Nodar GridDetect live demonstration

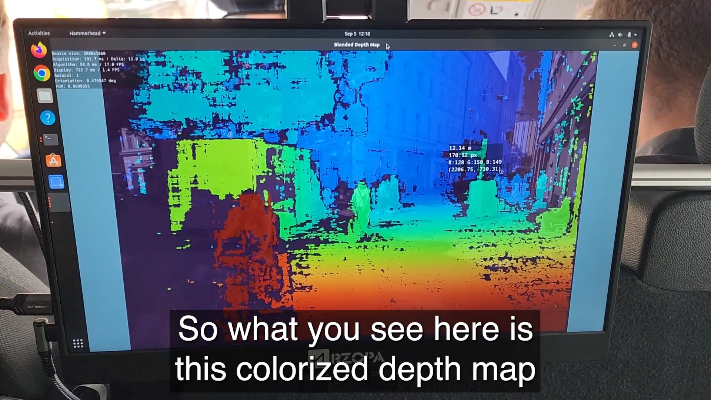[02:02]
so what you see here is this colorized depth map with with color coded distances
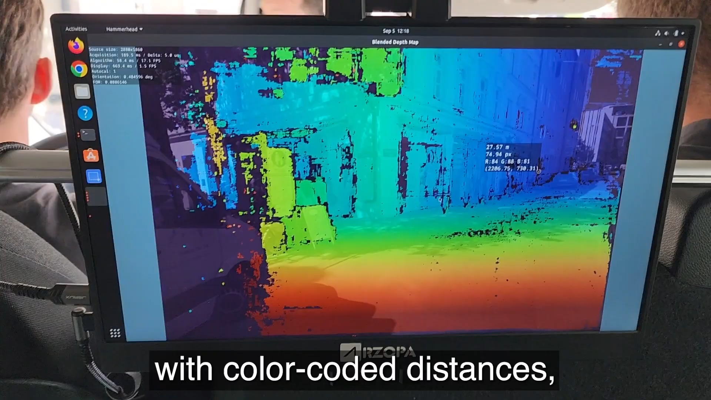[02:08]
and every point in the scene you can see
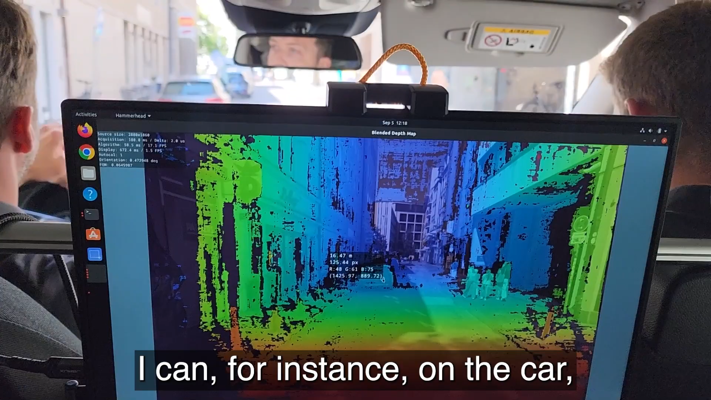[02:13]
it's 13 12 11 meters in front of us and we're
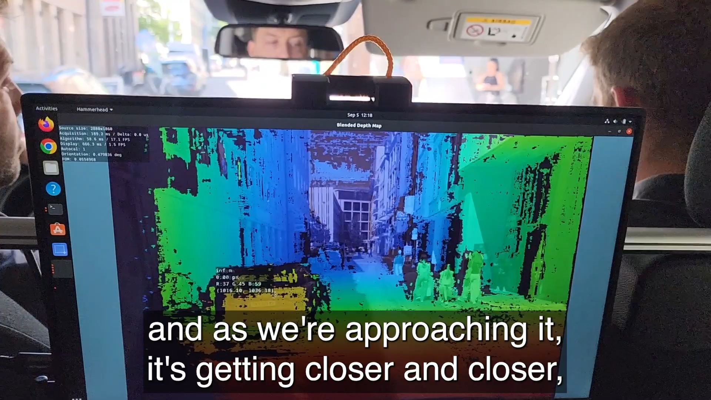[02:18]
as we're approaching it it's getting closer and closer and that every point has some distance assigned to it
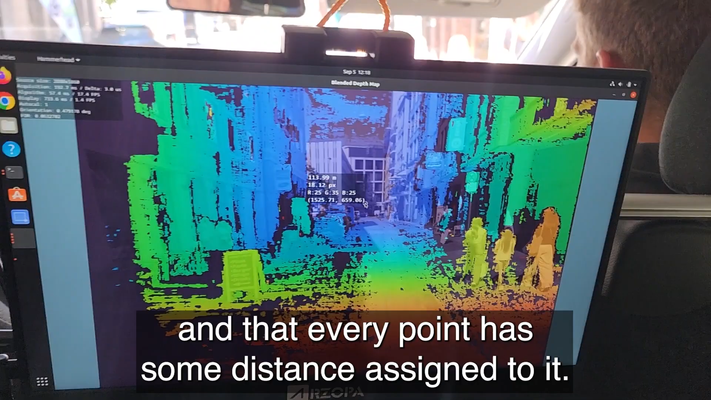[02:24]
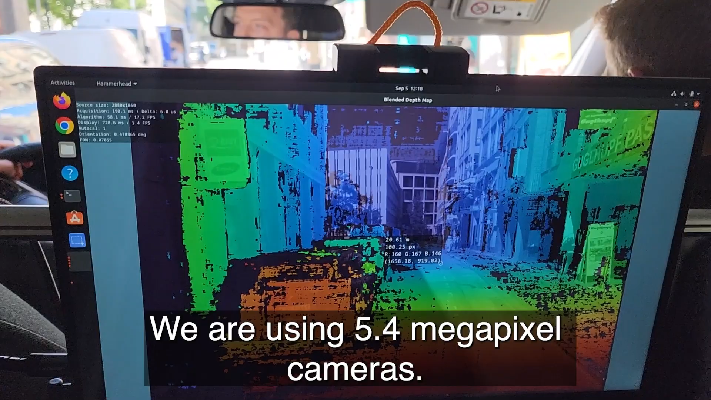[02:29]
we're using 5.4 megapixel cameras so at the input to the algorithm we have two such images
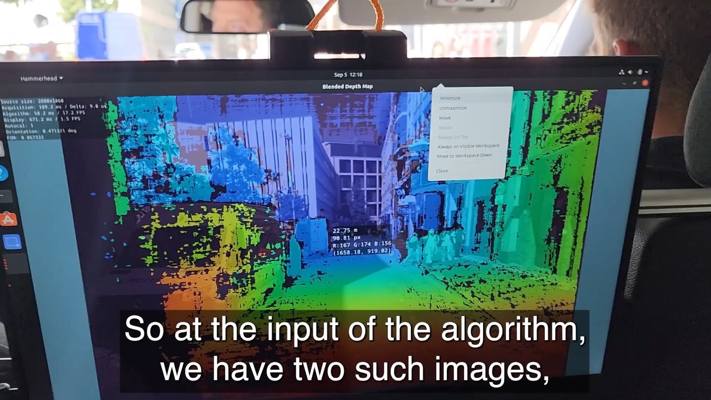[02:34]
it gives us 11 million points as an input to the system and
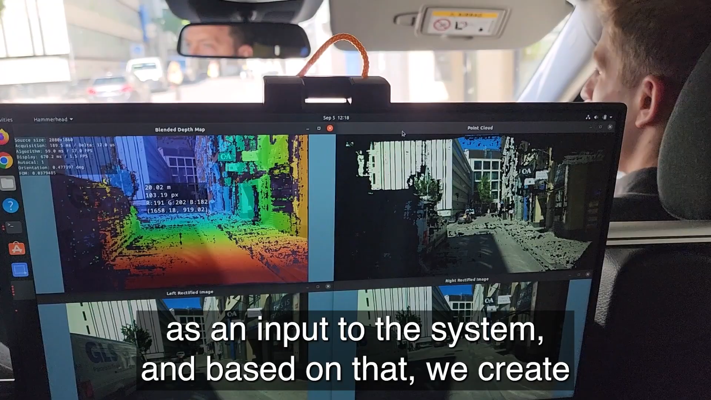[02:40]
based on that we create 5 million measurements on every
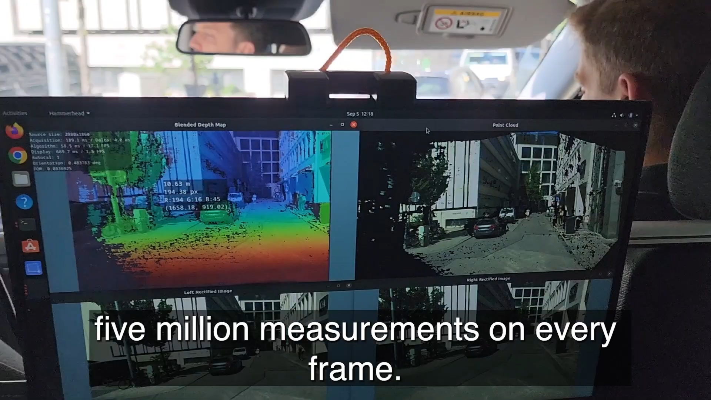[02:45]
frame currently running on this on this laptop at 20 frames per second that gives us around
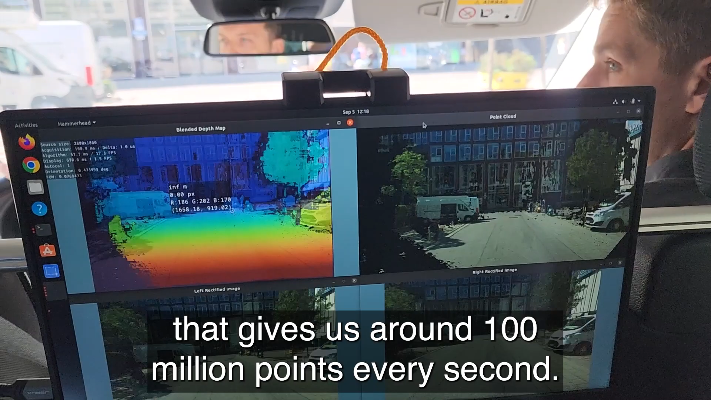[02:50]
100 million points every second for comparison state-of-the-art lighters provide
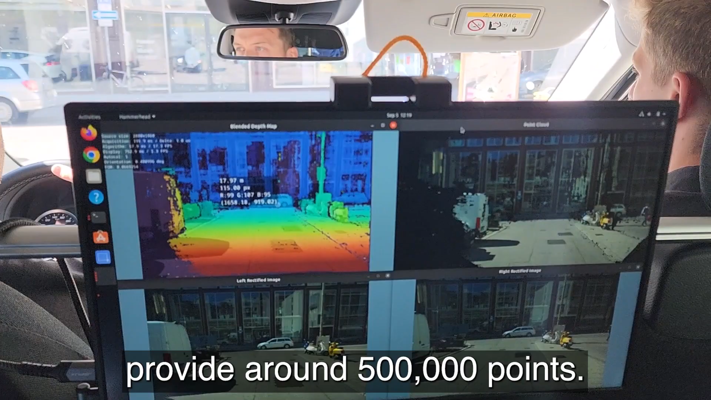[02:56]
around 500 000 points that's two orders more than two orders of magnitude difference
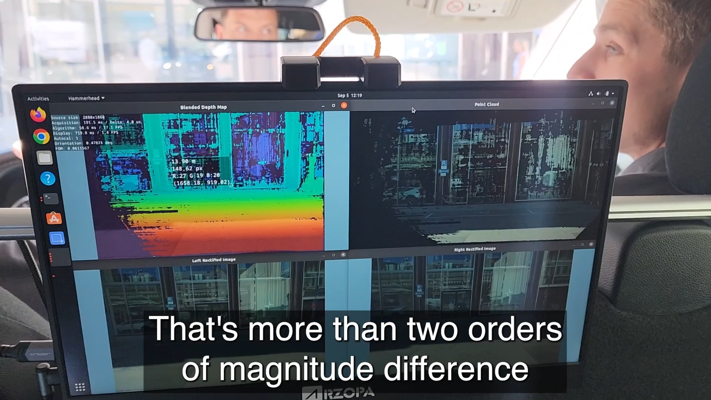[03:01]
in the density of points and the density of points translates directly to the size and resolution of objects that we can detect
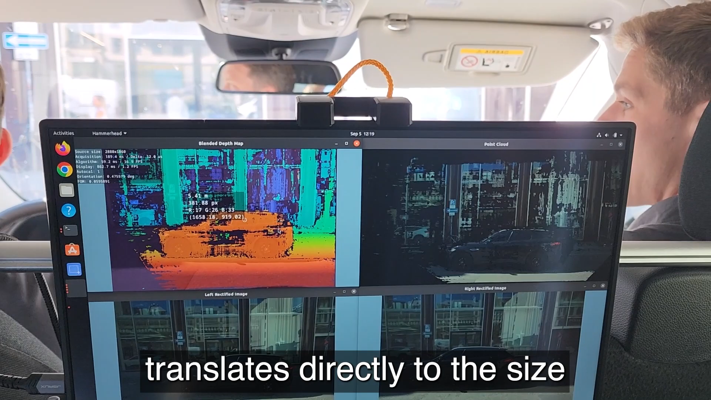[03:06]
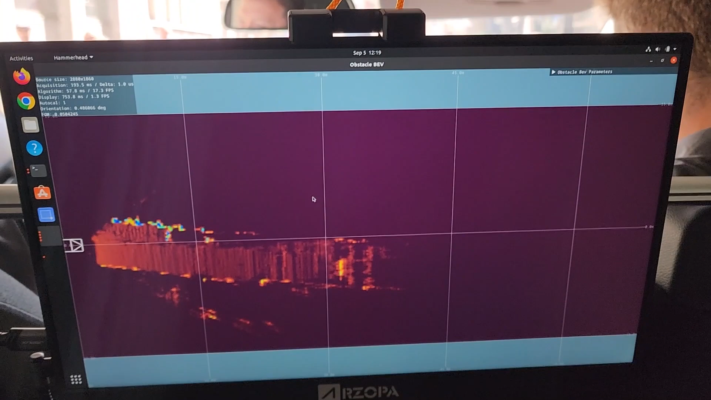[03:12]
what i wanted to show you is this bird's eye view that is the the basis for our grid detect uh